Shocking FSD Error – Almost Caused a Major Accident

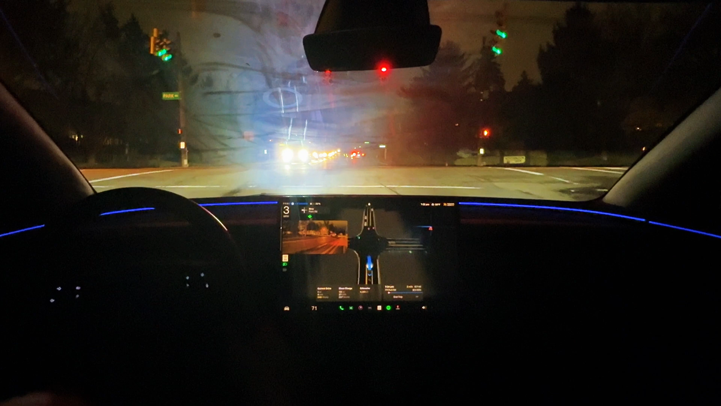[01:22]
We're coming down to about four, three, four miles per hour and then you see right here is where we just decided to go and I had to disengage. I'm going to rewind that again. We are slowly approaching this red light here and keep an eye on the mile per hour going down to about three or four and then it accelerates here up to about seven, which is where I ultimately disengaged and this vehicle is pulling out from the other side. If I let FSD go and I did not disengage, there were to be a major, major accident.